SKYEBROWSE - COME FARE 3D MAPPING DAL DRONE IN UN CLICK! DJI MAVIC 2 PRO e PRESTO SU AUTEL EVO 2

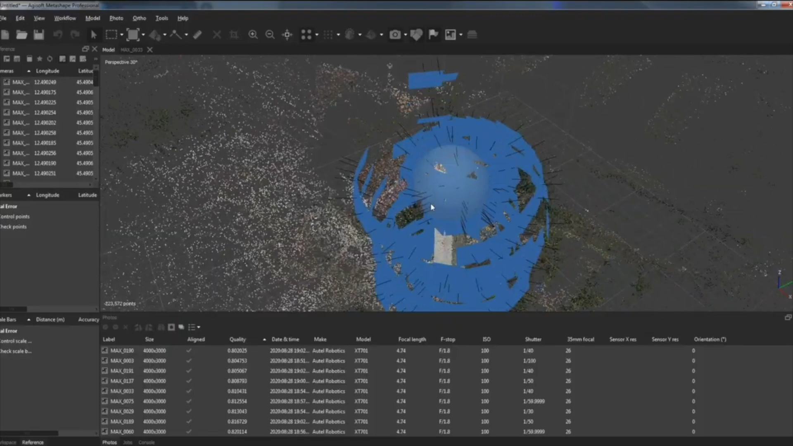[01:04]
riguardo appunto il rilievo 3D con la fotogrammetria utilizzando in quel caso l'Evo 2 Questo perché in passato,
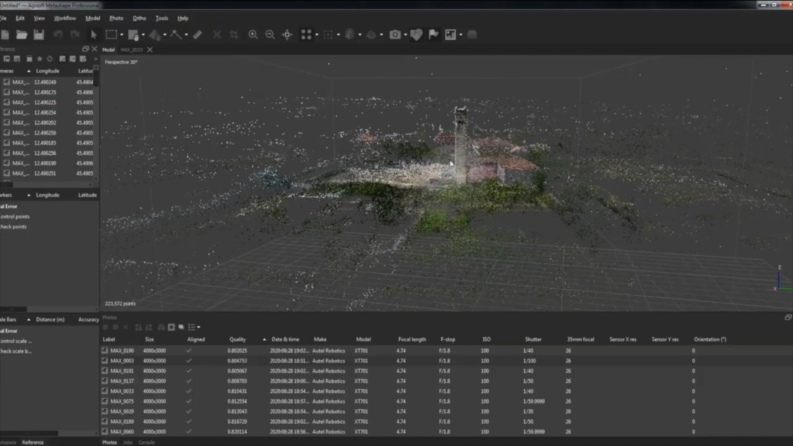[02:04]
è uno dei software più importanti nel panorama della fotogrammetria e soprattutto per i rilievi 3D
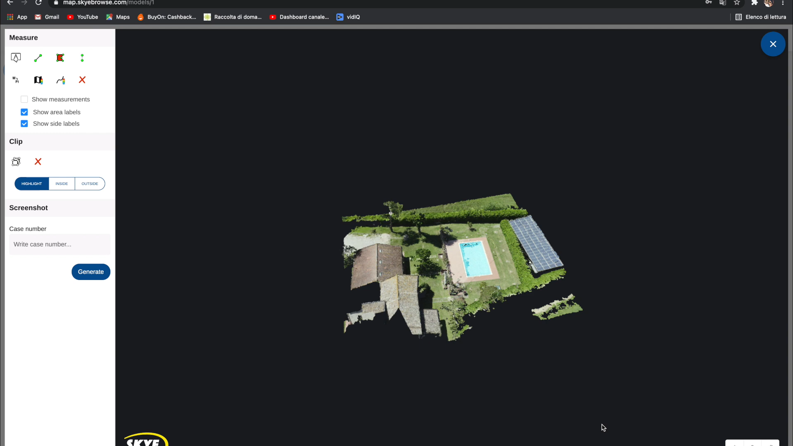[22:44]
il software da web allora possiamo creare un'annotazione possiamo prendere delle misure definire un'area credo l'altezza qui credo sia semplicemente per il cambio dell'unità di misura quindi passare da metri a piedi mappa topografica ok vabbè iniziamo facciamo qualche prova
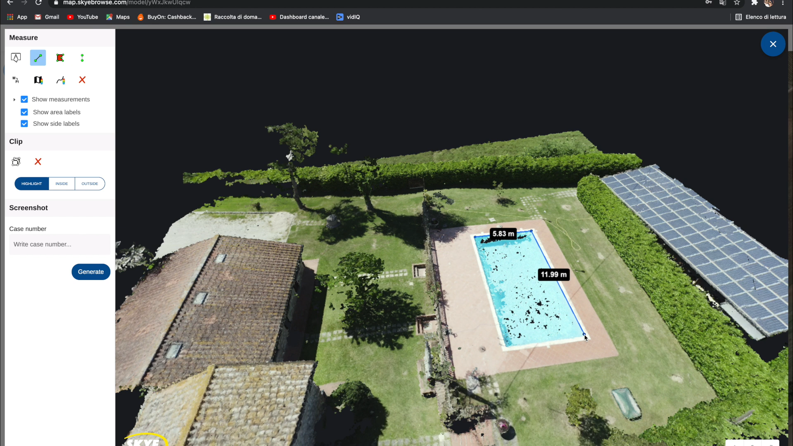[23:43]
rilevazioni e devo dire che è incredibile è incredibile veramente ovviamente lo sto facendo da lontano queste misurazioni non è proprio il massimo come vedete non sono stato troppo preciso ma tanta tanta roba
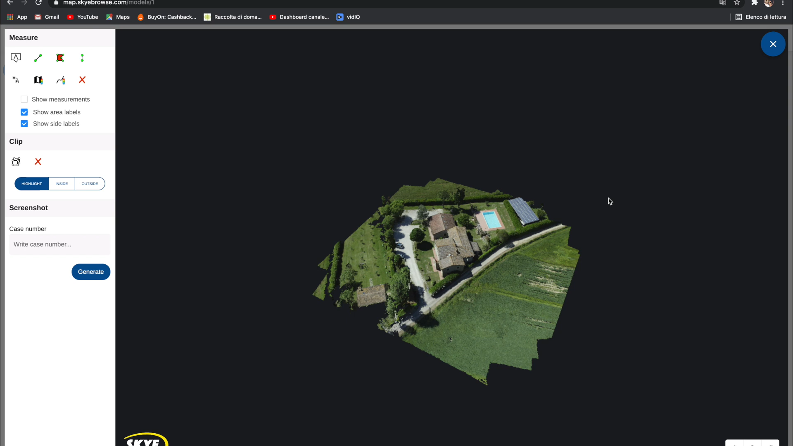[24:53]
e vediamo un po' se avendo completato tutto il giro è migliore ma l'aspetto assolutamente di sì
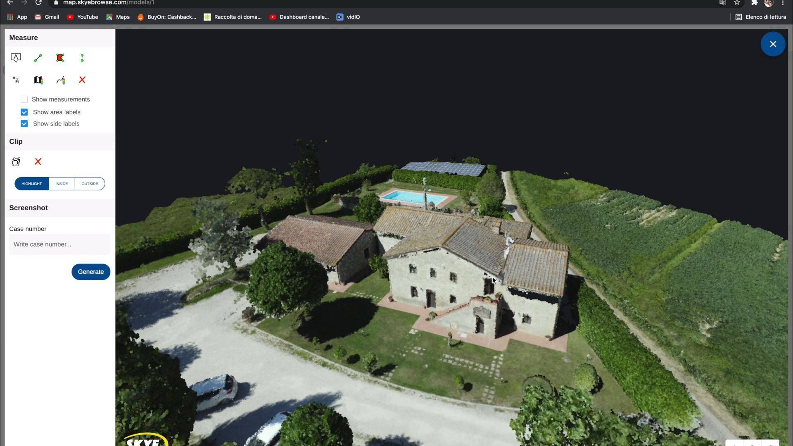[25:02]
e devo dire che è assolutamente incredibile tutto questo cioè guardate che qualità io ci tengo veramente a ricordarvi che questo video come praticamente tutti qua sul canale non è assolutamente sponsorizzato
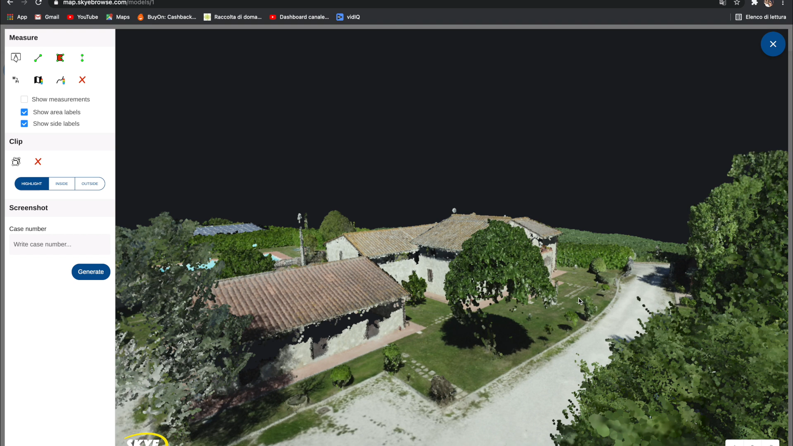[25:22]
però ho visto da vicino quanti passaggi vanno fatti per creare con la fotogrammetria un risultato più o meno di questo livello qua
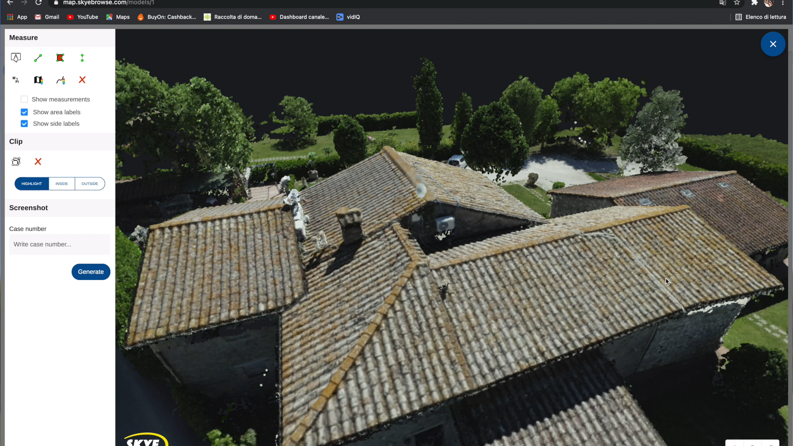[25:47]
ombra che sinceramente mi convincevano poco e quindi a seguito dei miei
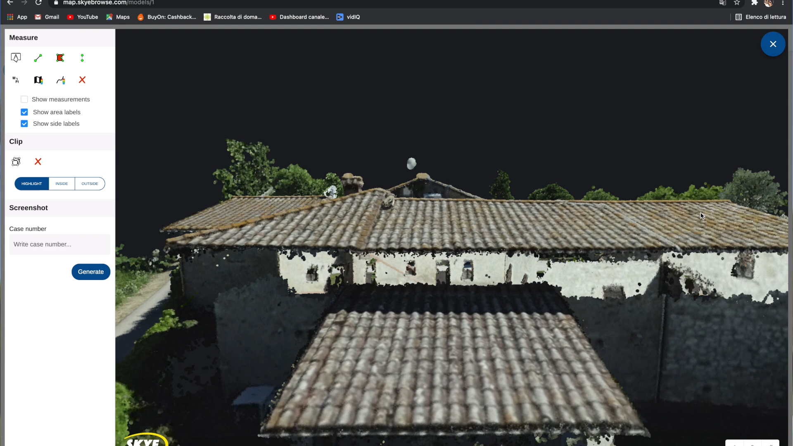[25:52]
approfondimenti ho capito che ci sono due modalità di volo all'interno dell'app Sky Brows e quindi io con la